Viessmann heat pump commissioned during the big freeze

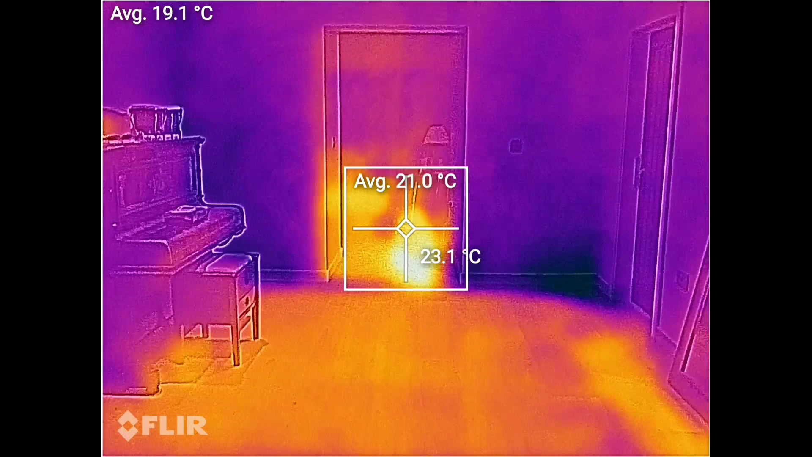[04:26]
On screen: spot 23.1°C
So here I am standing in the hallway. We've got the spreader plate system in the floor.
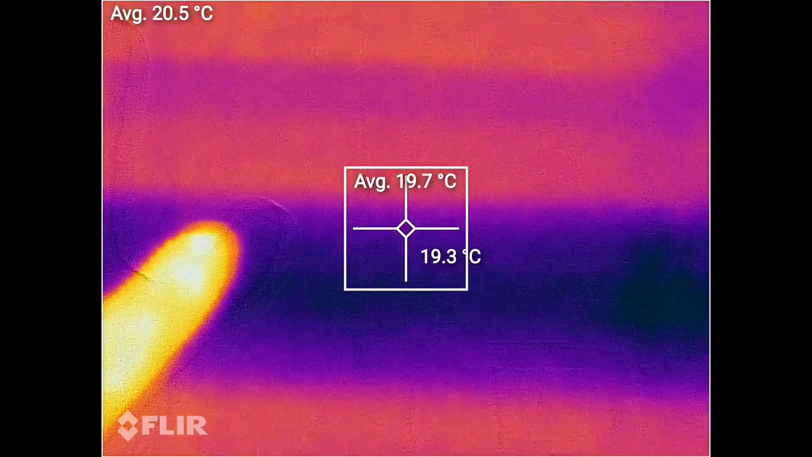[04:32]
On screen: spot 19.3°C
You can see there's a wall there where we couldn't get the spreader plates in.
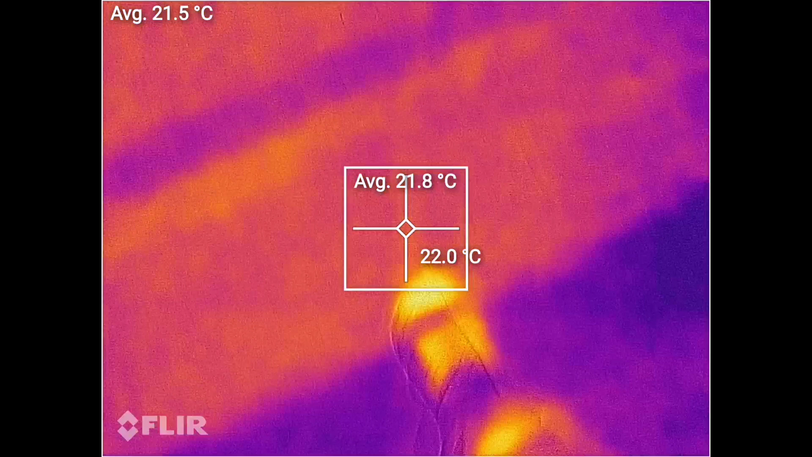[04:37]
On screen: spot 22.0°C
So at the minute we've got a floor temperature of about 22, 23 on the spreader plate system.
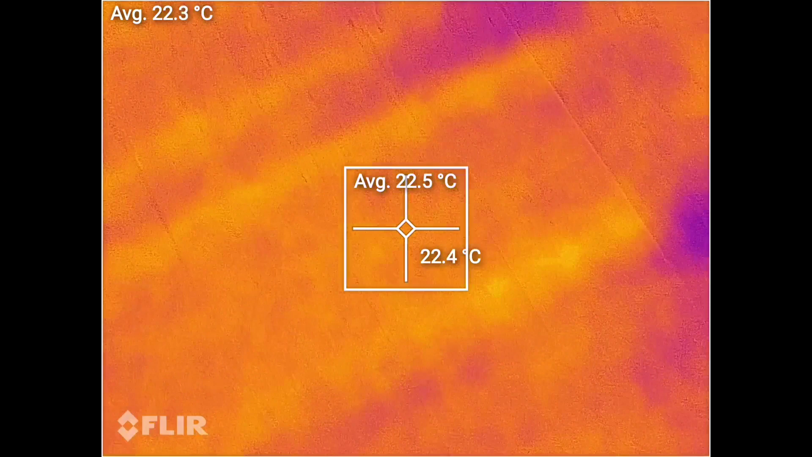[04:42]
On screen: spot 22.4°C
As we go into here, this is a screed system.
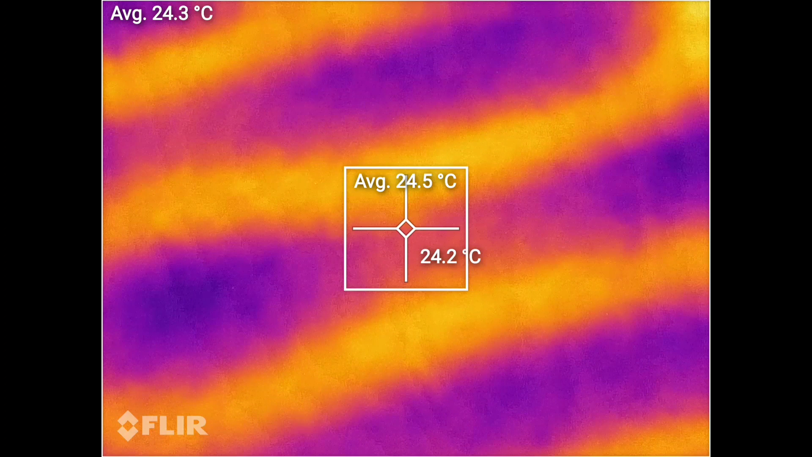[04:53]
On screen: spot 24.2°C
You gain a couple of degrees by the screed system. So as you can see, the screed system is more efficient. You get a better average floor temperature with the screeded system.
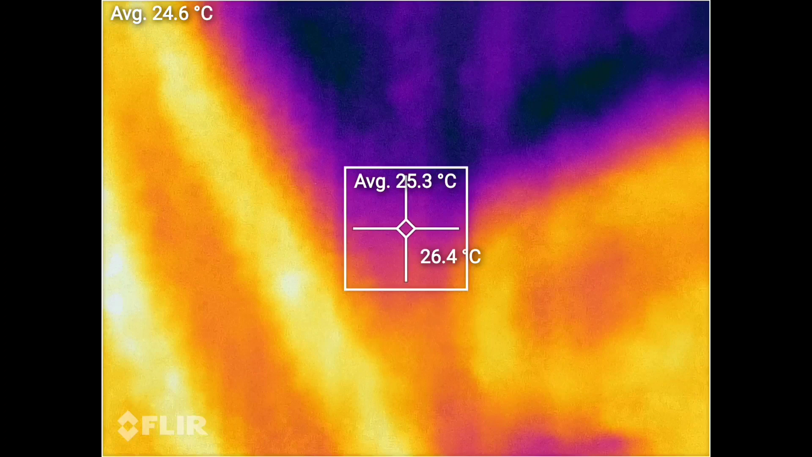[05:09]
On screen: spot 26.4°C
We've got a thermometer here.
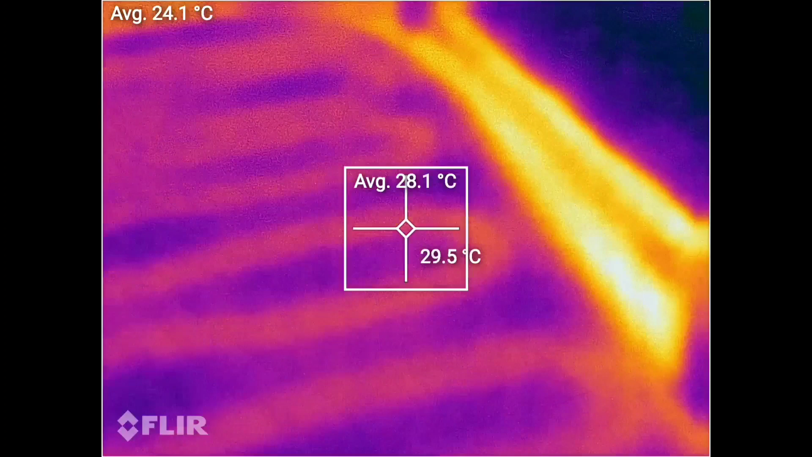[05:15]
On screen: spot 29.5°C
You can't see it on the infrared, but we've got 20 degrees on it.
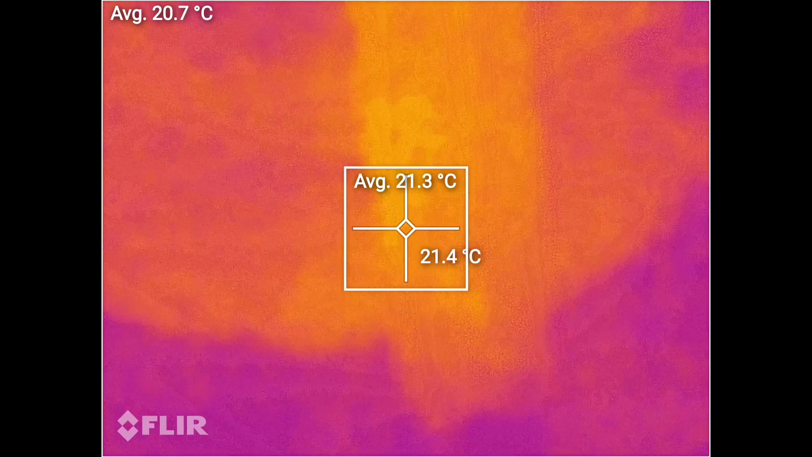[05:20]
On screen: spot 21.4°C
So room temperature at 20 degrees.